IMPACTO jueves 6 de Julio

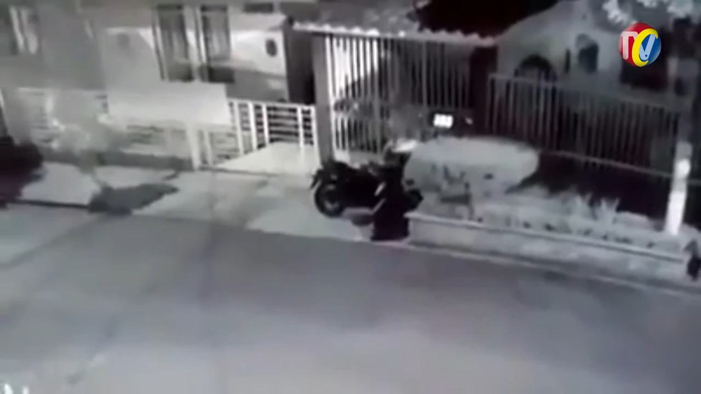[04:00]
En Provenza, en la calle 107, con 21A, dejaron una motocicleta parqueada en la calle, los vecinos son conchudos, no las meten, pero los ratas sí están vivos y están pendientes. Aquí vemos cómo este rata, detrás de la moto, intenta moverla, intenta prenderla, hasta que la logra prender y se la roban las narices de sus propios dueños.
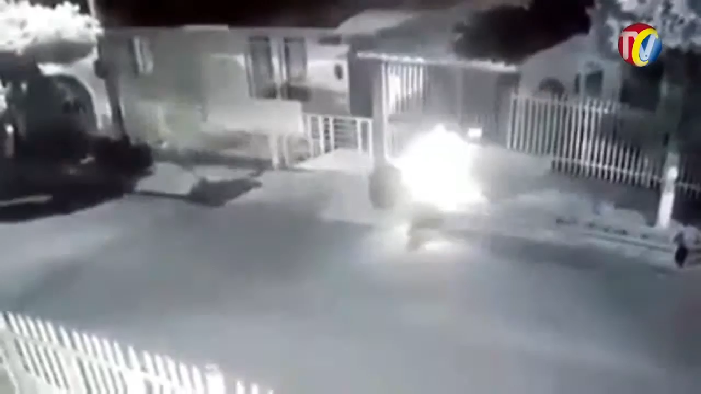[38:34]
está detrás de la moto como ustedes pueden ver y el momento la prende y arranca. Escuchemos lo que dicen los vecinos. ¿Qué es lo que dicen los vecinos? Mira, ahí van unas chicas, mire, casi, mire, el más ya prende la moto, vean. Ahí prende la moto. Ay, delante de nosotros y no danos cuenta. Mire, hecho reversa. Mira la otra moto. Mira la otra moto, mire. Ahí se van los dos ya, mire, ahí se van ya. Son dos mundicos de la vida. Y se la llevó.
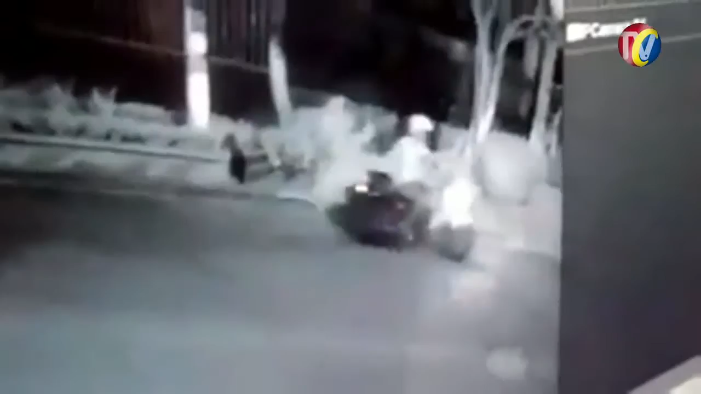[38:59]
Se lo mande parte y ni se va. Mire, ahí llegó el, mire, aquí llegó quién. Mire, el tito. El otro de la otra moto, vean. Mira, ahí van unas chicas, mire, casi, mire, el más ya prende la moto, ahí prende la moto. Ay, delante de nosotros y no danos cuenta. Mire, hecho reversa. Mira la otra moto. Mira la otra moto, mire. Ahí se van los dos ya, mire, ahí se van ya. Los dos mundicos de la vida. ¿Y se la llevó? ¿No se va a usar? No, rodada, no. Ahí ya.
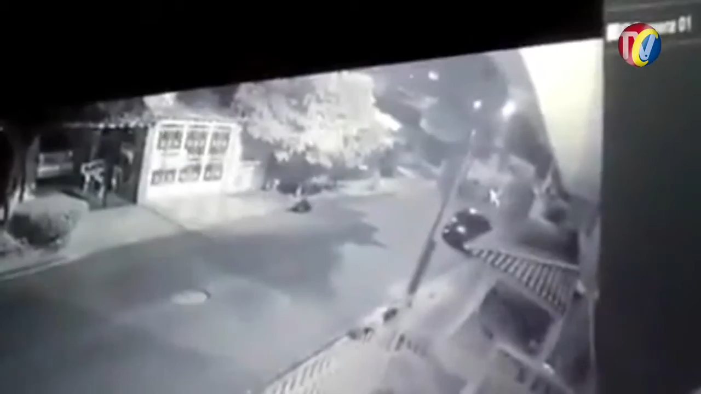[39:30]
Bueno, ya. Vieron ustedes los papayazos que da la gente, ¿no? Y los otros conchudos que dejaron las motos en Ciudad de Valencia, bueno, en Florida Blanca fue.